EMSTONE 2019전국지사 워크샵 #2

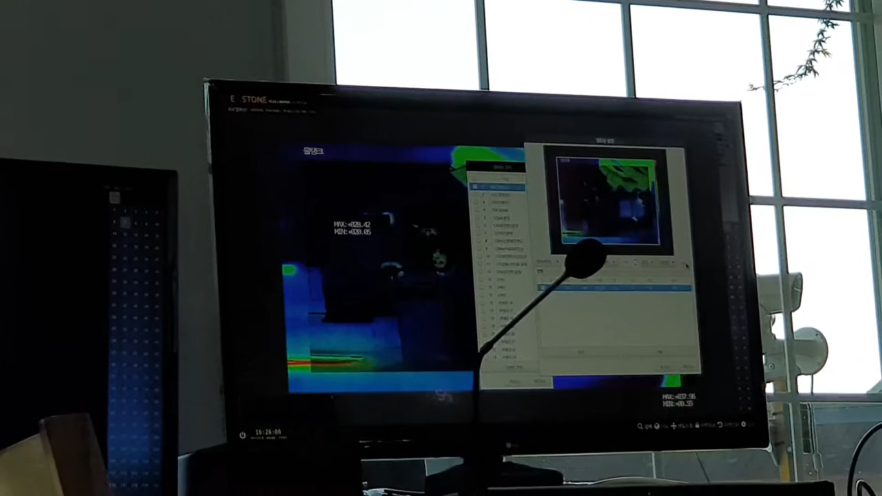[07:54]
색상도 저희가 따로 컬러 매핑도 익힐 수 있습니다.
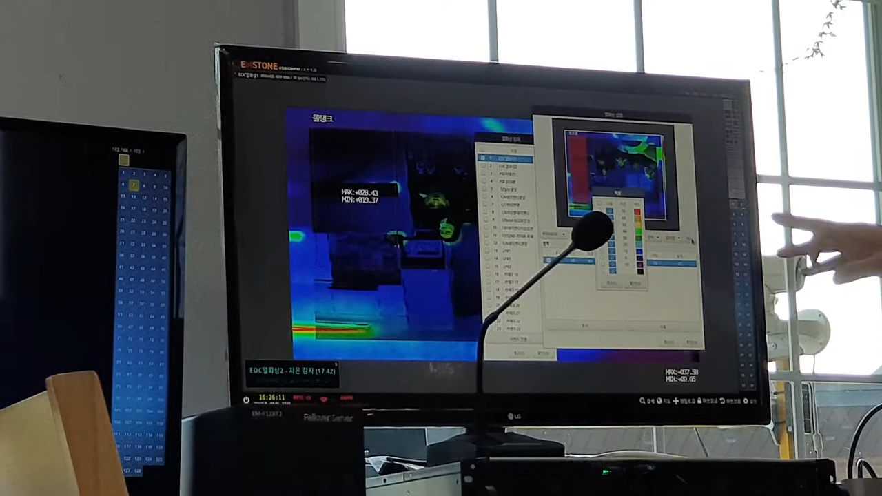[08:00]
색상을 눌러서 이 영역에 뭐 70도 이상일 때 빨간색으로 표현되라. 뭐 60도일 때는 이 색으로 표현되라. 이 색깔을 저희가 별도로 매길 수 있습니다.
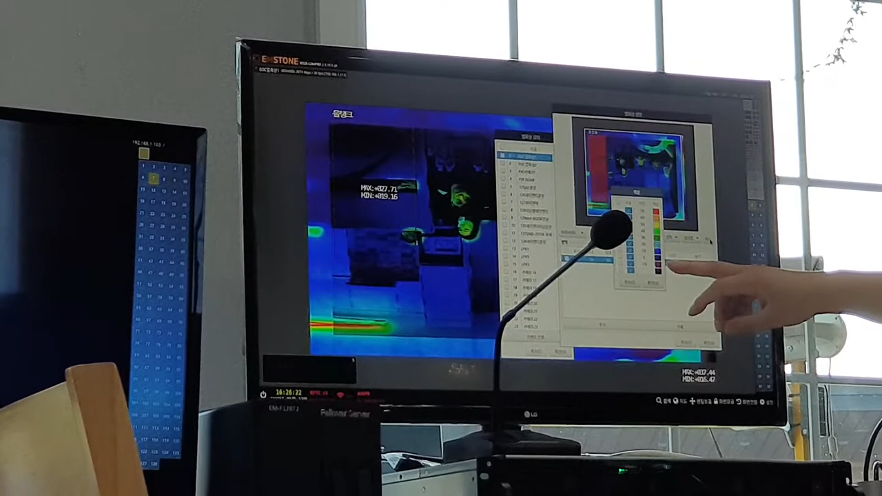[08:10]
저희가 이 컨트롤 하는 겁니다. 이거. 예. 이거 색깔도 저희가 입힌 거예요. 뭐, 물론 색깔도, 이거 색깔 말고 뭐 다르게 뭐 하실 수도 있습니다.
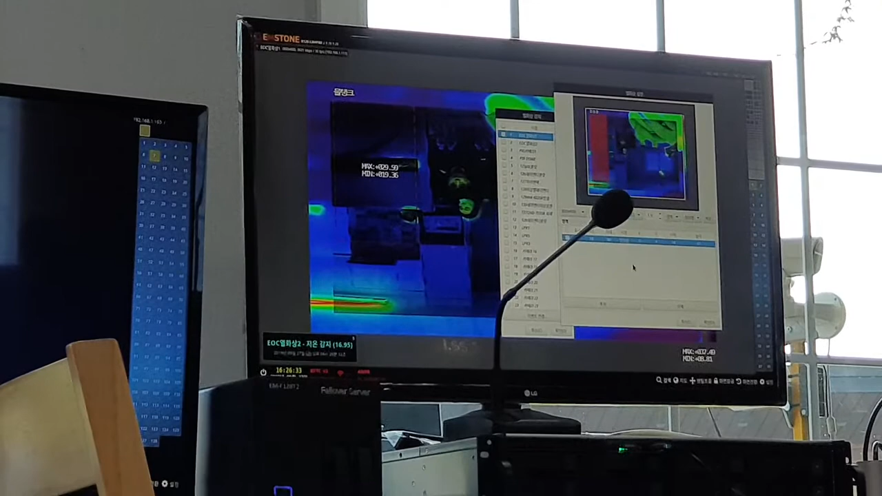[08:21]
자, 이렇게 확인하고요. 또 추가해가지고, 저 영역을 뭐, 이거 뭐, 저기, 배전반? 배전반 아닌가? 이런 식으로 입력을 합니다. 이렇게 해놓으면요. 자, 보세요.
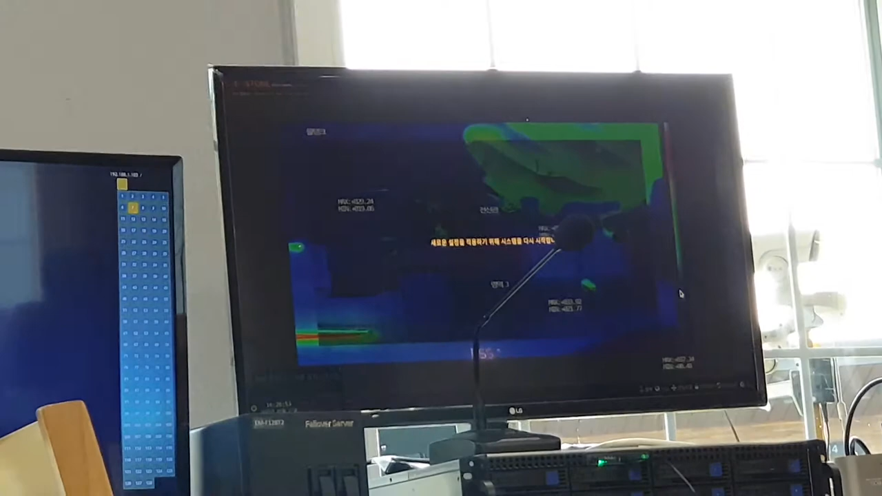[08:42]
이웃이 하나만 다 좀
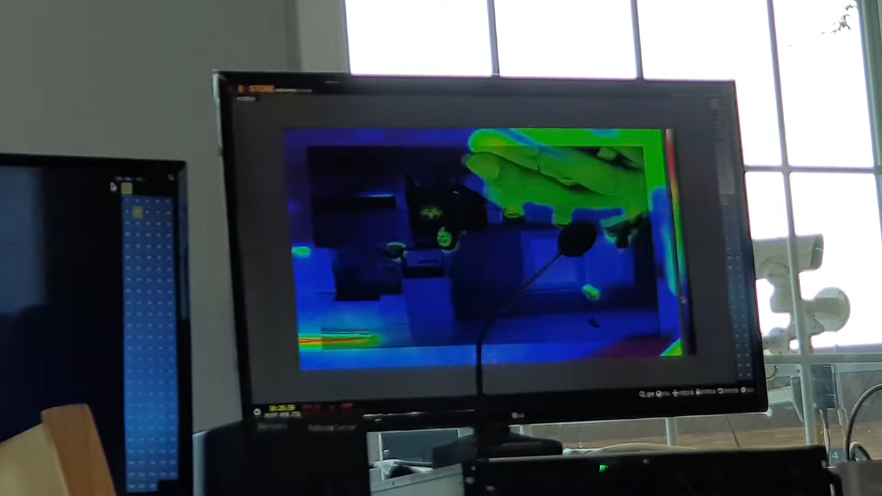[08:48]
띄워볼게요. 이웃이 하나만 다 전체적으로 좀 띄워볼게요. 자,
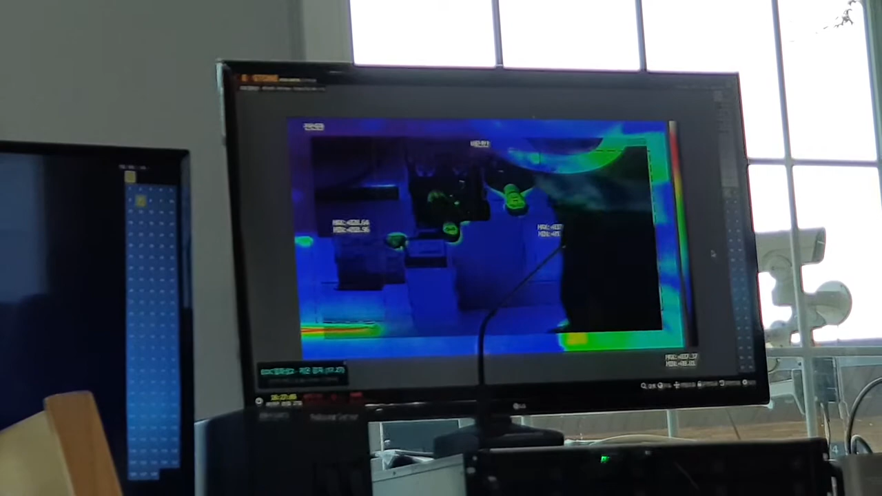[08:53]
보시면, 이게 뭐, 원래 보시면 지금 전선반, 이거 배선반 이렇게 해놨잖아요. 온도도 다 각자 따로 있어.
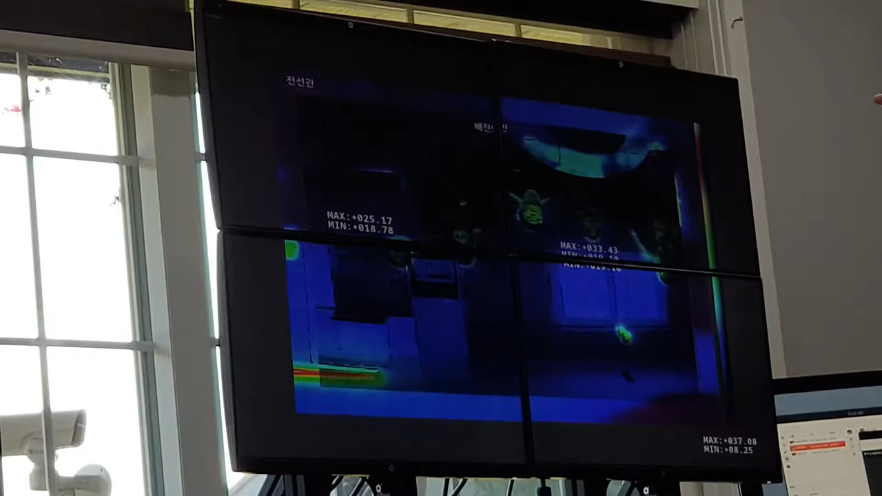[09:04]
이 온도 역시도 우리가 지금 저온 감지 뭐, 이렇게 막 뜨죠?
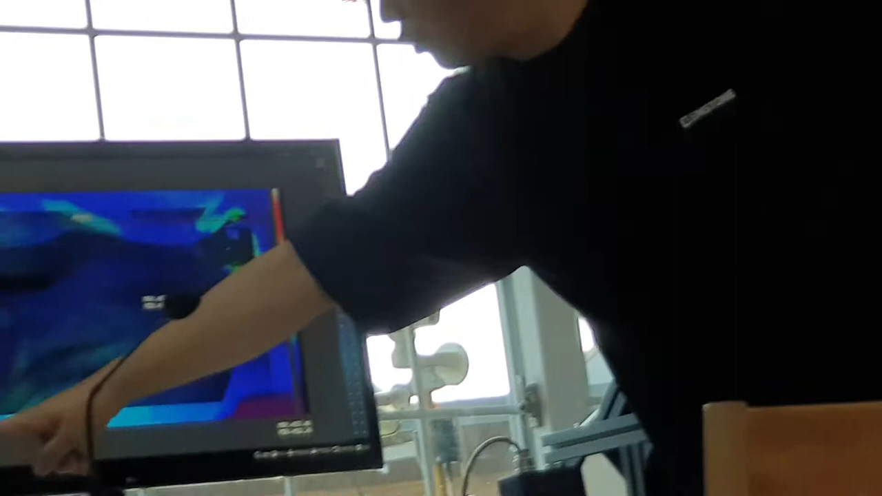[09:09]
제가 막 온도, 이거.
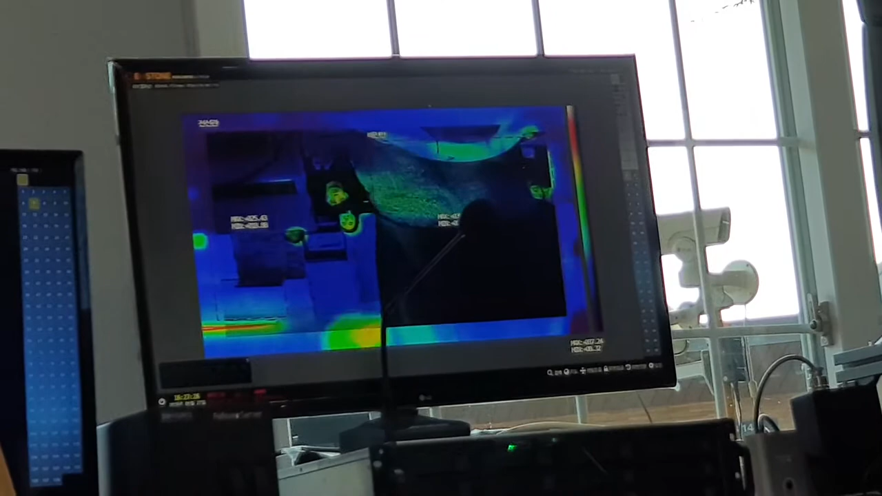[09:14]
밑에 저온 감지도 우리가 팝업 뜨게 할 수도 있고요.
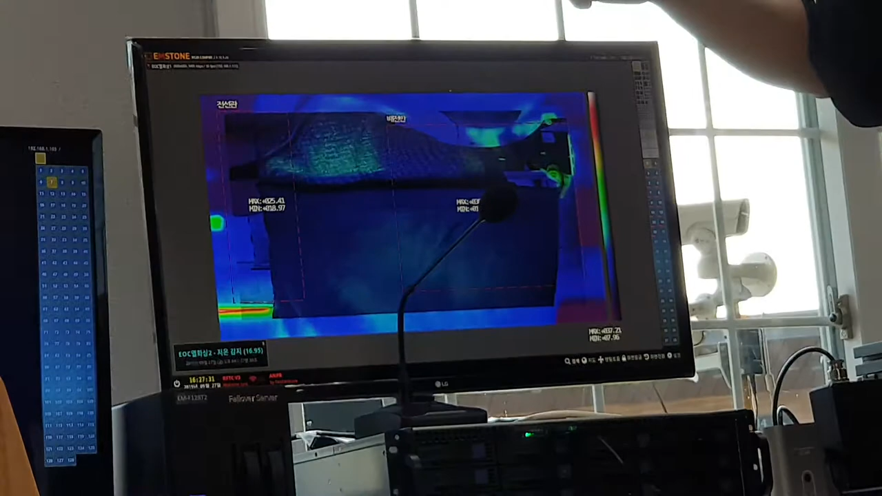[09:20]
10도 이하로 내려가면 안 돼. 이런 경우. 또 50도 이상으로 올라가면 안 돼. 저온도 팝업 뜨게 할 수도 있고 고온도 팝업 뜨게 할 수 있습니다.
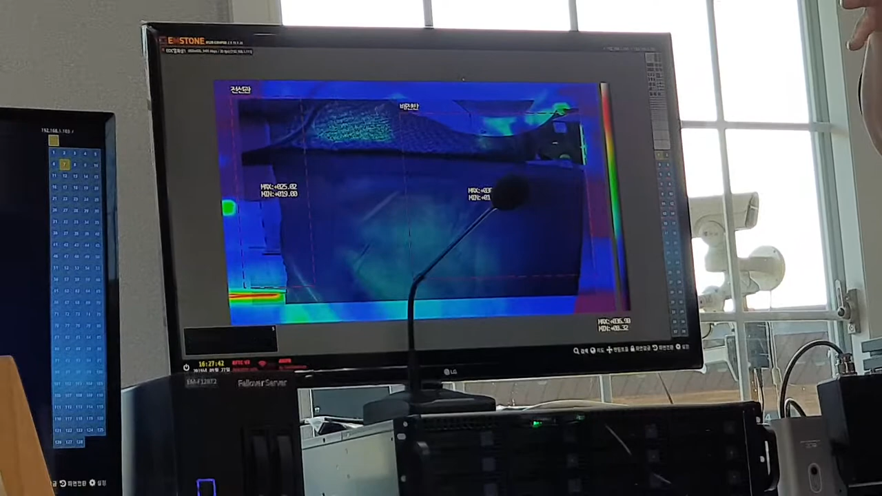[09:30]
거리는 한